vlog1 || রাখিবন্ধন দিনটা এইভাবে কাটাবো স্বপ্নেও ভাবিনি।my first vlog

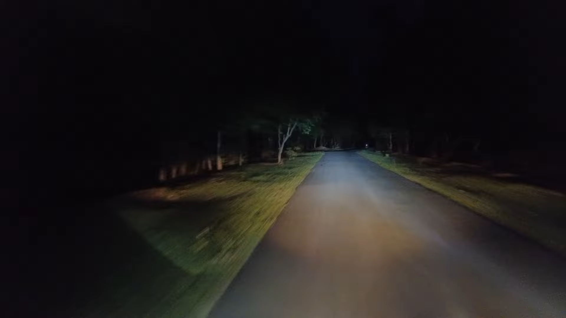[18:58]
দেখুন গাছগুলোতে আলো পড়তে কি সুন্দর লাগছে একদম ঘন অন্ধকার জঙ্গল গভীর জঙ্গল।